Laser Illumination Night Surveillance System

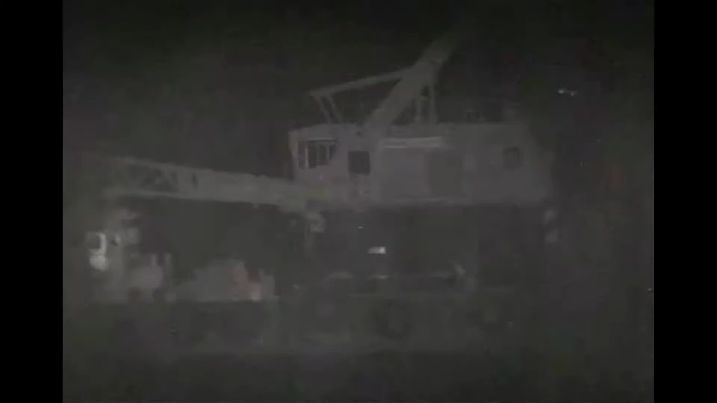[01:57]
range-gated technology is necessary to minimize the reflection of the effects of snow, fog, or rain.
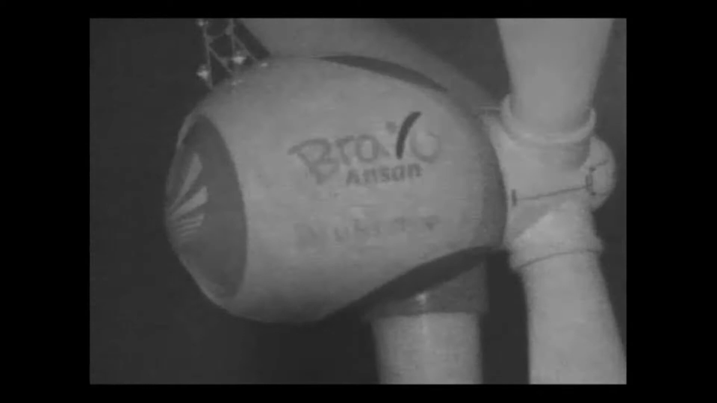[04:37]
for infrastructure,
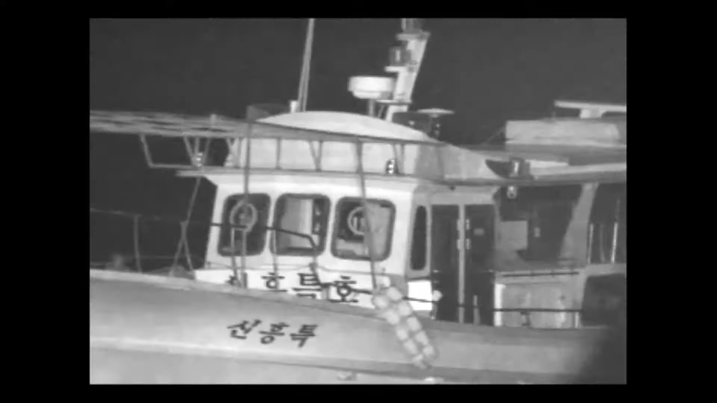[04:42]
border areas, coastal areas, ship surveillance, etc.
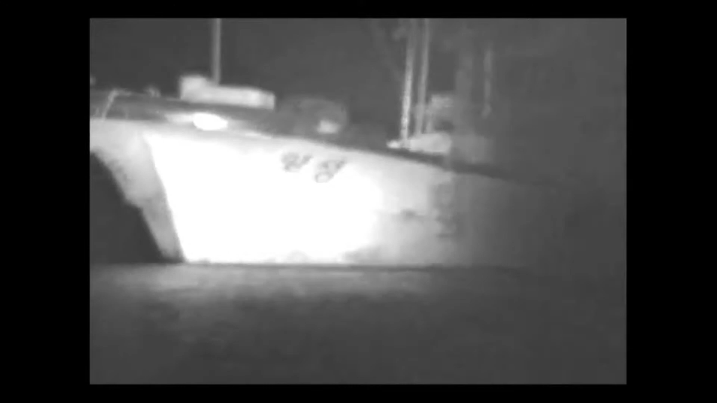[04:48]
It will become an ideal next-generation security solution for border patrol and surveillance.
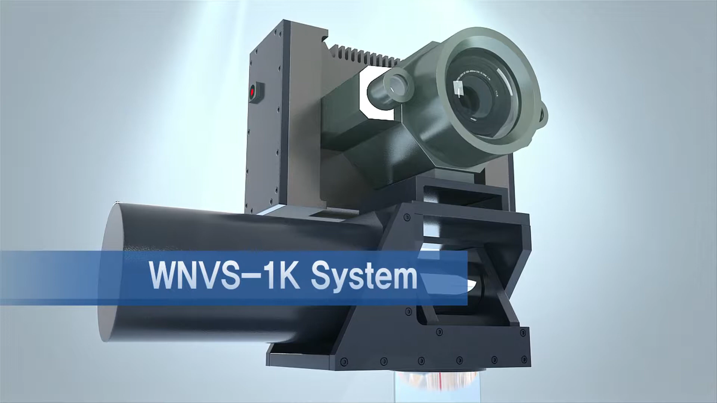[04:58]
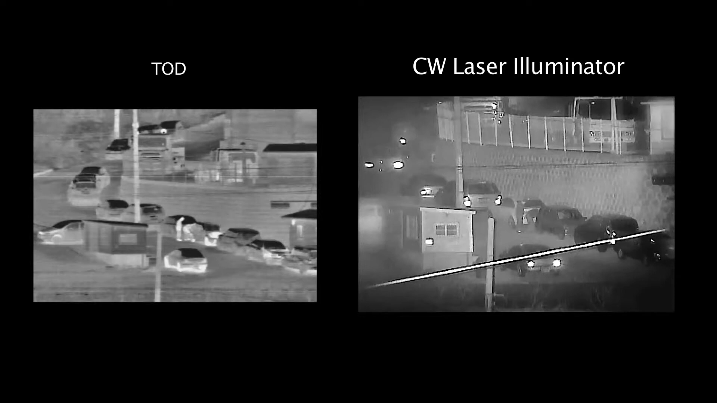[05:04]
WIA also leads in competitiveness with clear realization of long-range images and low cost for maintenance and repairs.
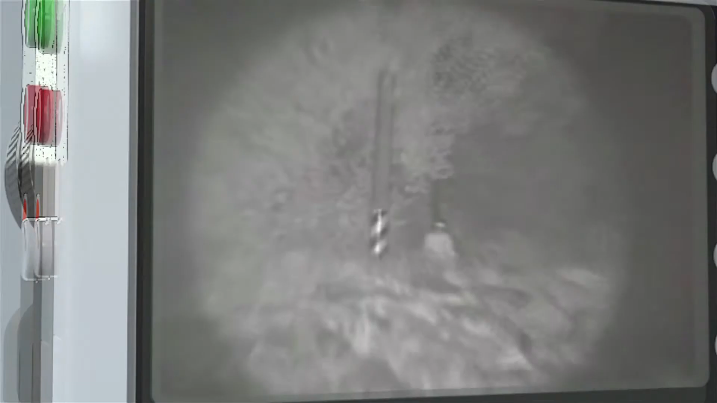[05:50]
With a laser illuminator, no matter how dark it is,
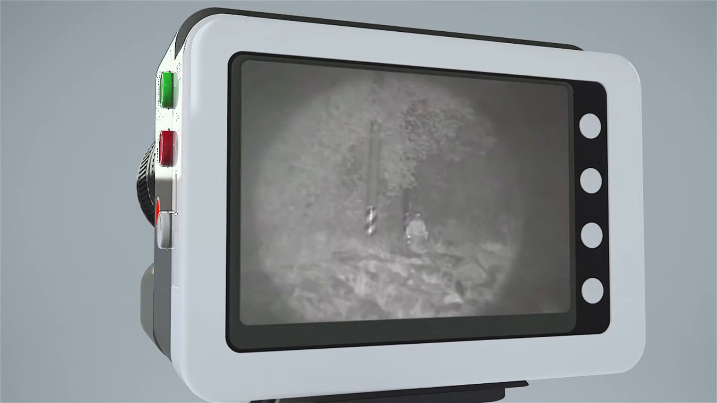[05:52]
it provides a clear image of all objects like navigational beacons, bridge piers, floating objects, and other objects that can cause damage to other vessels.